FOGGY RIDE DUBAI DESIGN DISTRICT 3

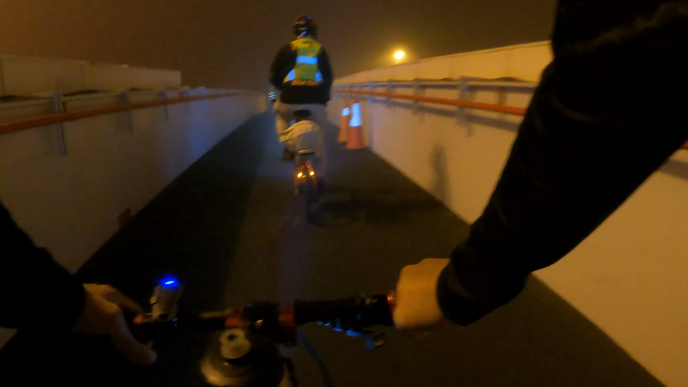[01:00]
Ingat ha, yung pababaan ng tulay, madulas ha. Ingat, ingat, pababaan ng tulay, madulas.